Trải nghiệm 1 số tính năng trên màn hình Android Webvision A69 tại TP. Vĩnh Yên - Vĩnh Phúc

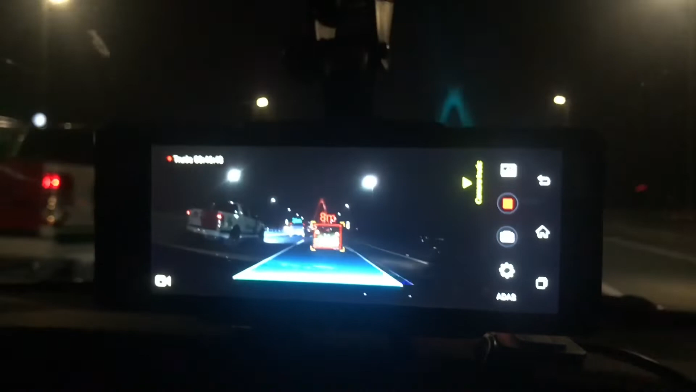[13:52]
Quả cầu này như trong Đà Nẵng ấy, nó còn nhiều cầu đẹp hơn đúng không? Ánh sáng, ánh sủng. Này nó chín thế này, iPhone thì bó tay được. Hiển thị khoảng cách với xe phía trước. West Vision A69. West Vision A69.